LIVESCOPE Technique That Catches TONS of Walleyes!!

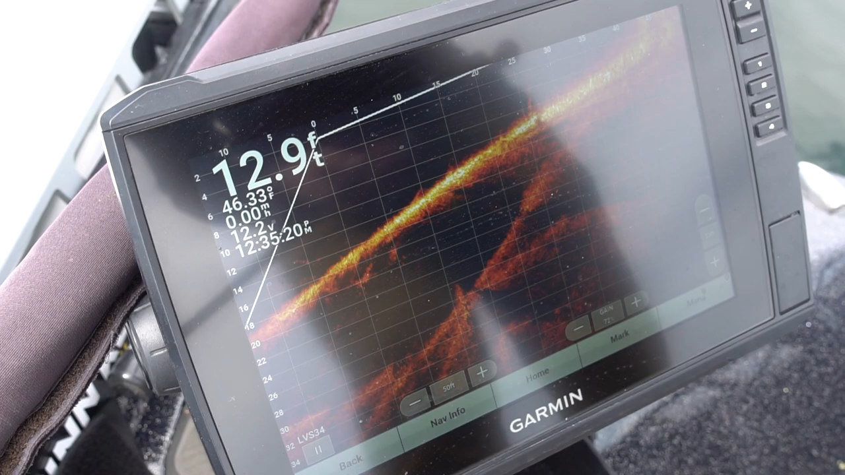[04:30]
On screen: depth 12.9 ft, water 46.33°F
We got a ton of rocks across the shoreline, and it actually gets up to like a foot of water,
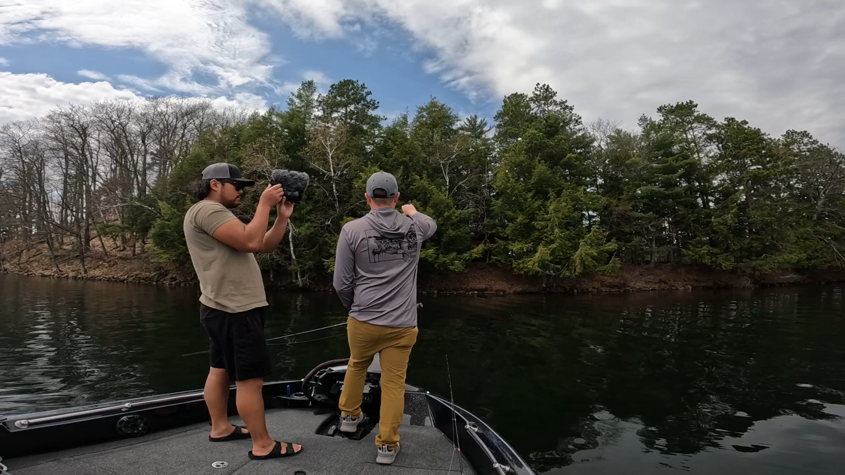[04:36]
real uptight there underneath those trees.
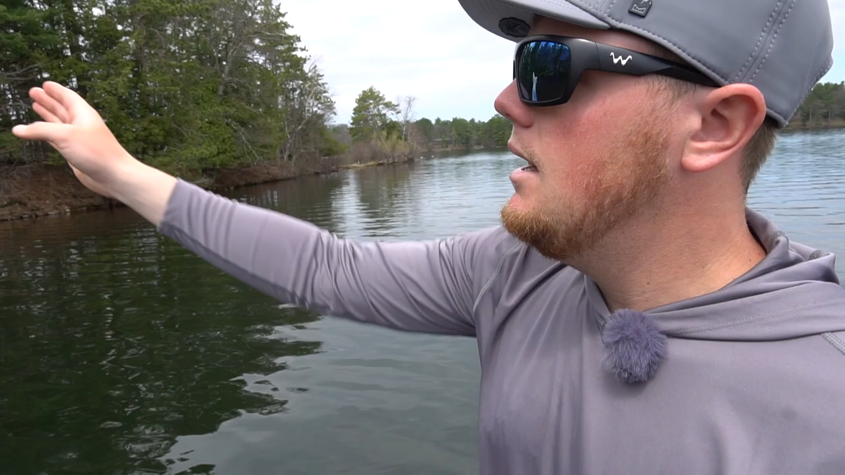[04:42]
And all we're doing is shooting this LiveScope beam up onto those rocks, looking for fish that are just kind of bedding, laying in those rocks, just sitting there sunning themselves today. And we're actually able to pick them off using forward-facing sonar on this Garmin LiveScope unit.
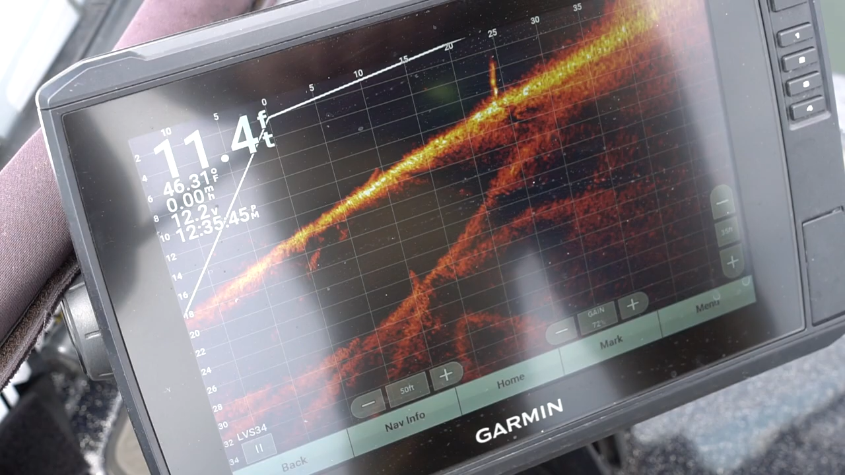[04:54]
On screen: depth 11.4 ft, water 46.31°F
We basically got this thing set up. If we go into menu here,
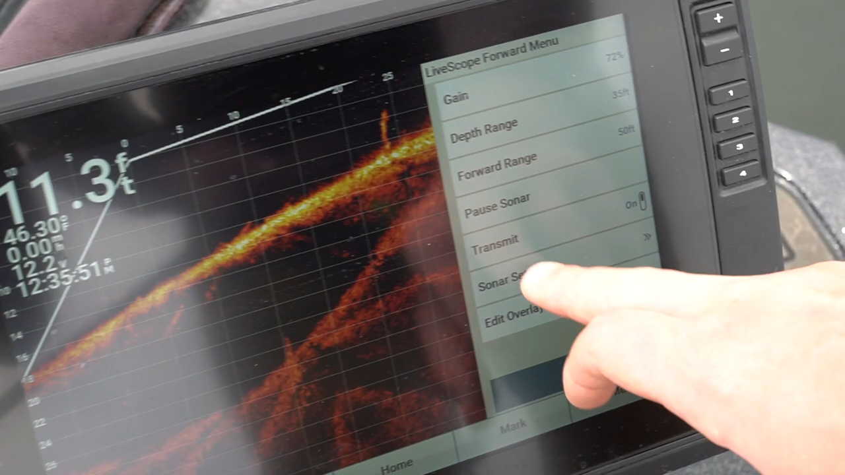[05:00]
On screen: depth 11.3 ft
sonar setup, installation, orientation, you can see we have that set to forward mode.
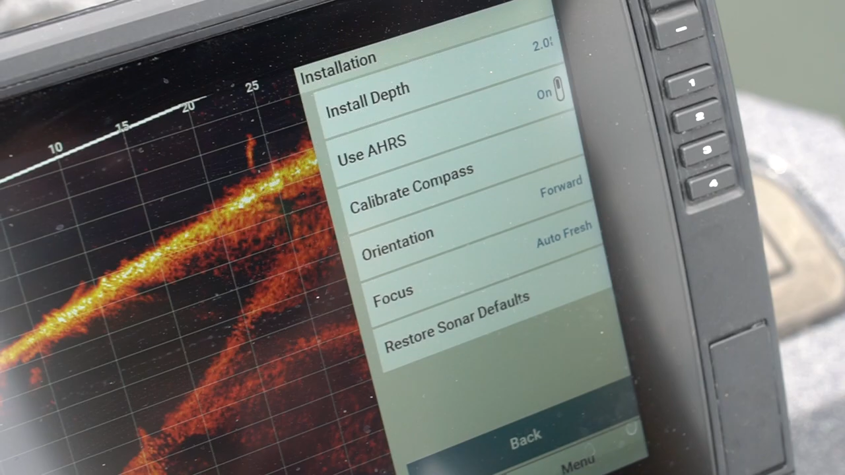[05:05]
So what you've seen us use previously this spring has been the perspective mode. But I've noticed when you get this type of contour,
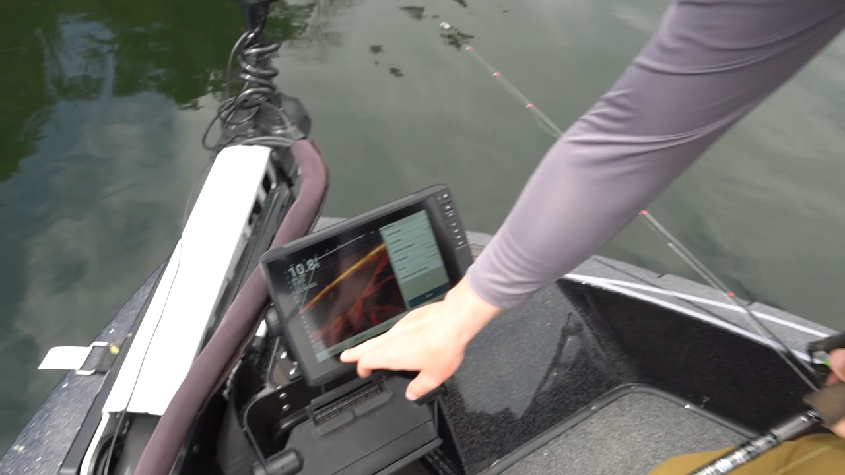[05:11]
it's a little easier to use that forward-facing mode to be able to scan up into those rocks and look for fish. But if I go ahead and cast my jerkbait up here, so I'll cast it up onto those rocks.
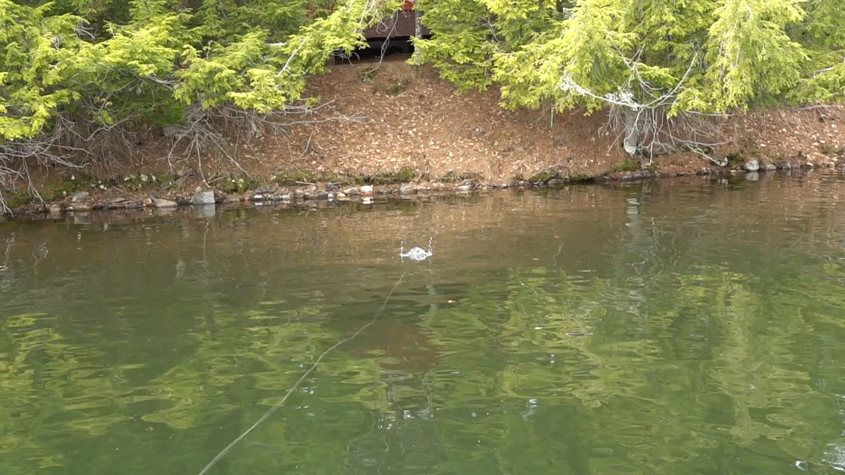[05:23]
If I get my LiveScope positioned correctly here,
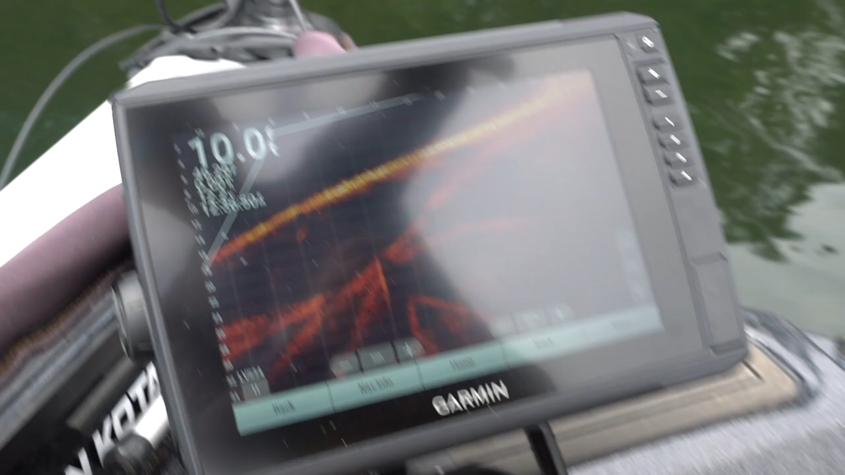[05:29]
you'll actually be able to see that jerkbait kind of come into frame once I get it a little deeper here.
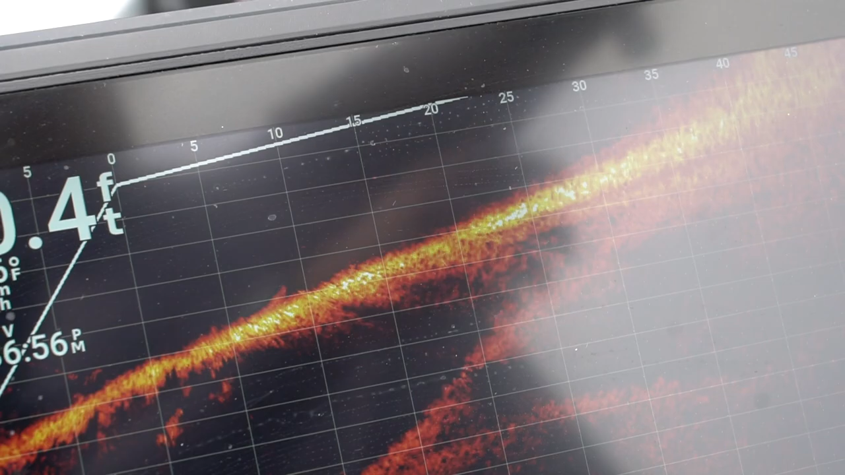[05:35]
There it is. So there you can see it at 30 feet, just start to make it out there.
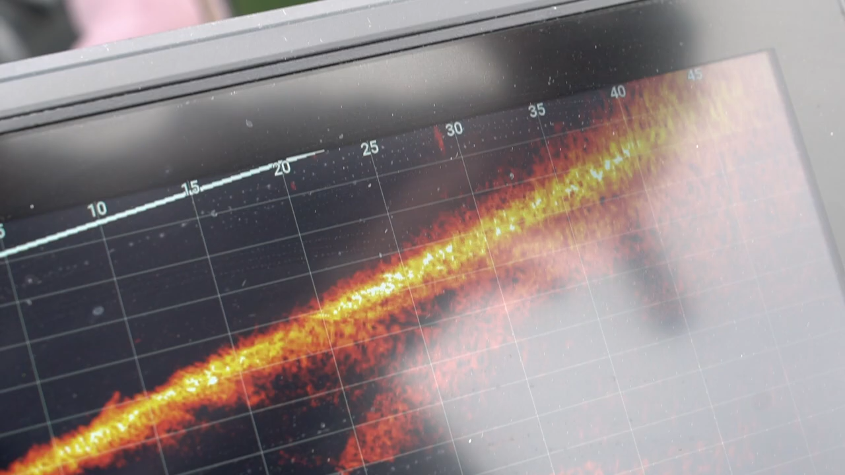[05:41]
If I go ahead and jerk it, what will happen is these walleyes will come out of the rocks that are sitting on this break.
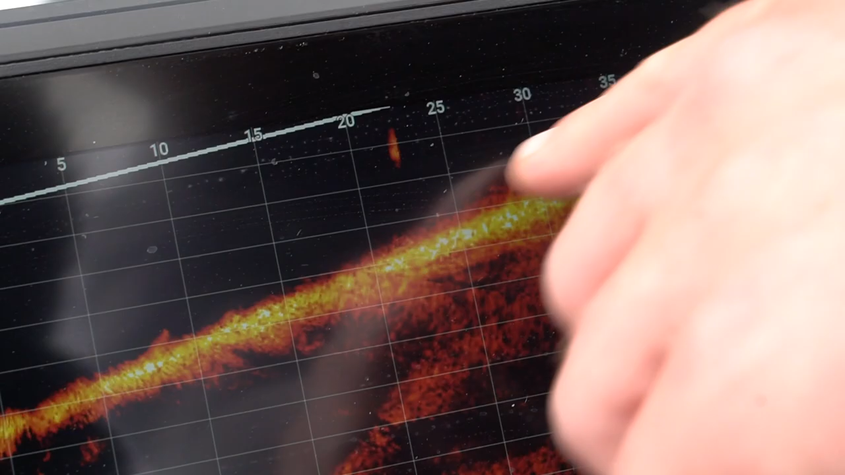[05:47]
It's a little tough to see, but you'll see those walleyes kind of raise out of those rocks like this one right here.
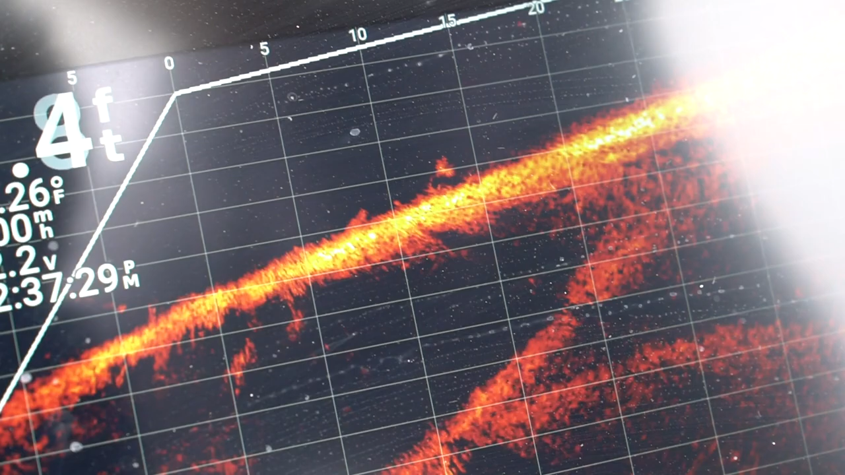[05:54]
Oh, please, that would be perfect. Oh, he's coming.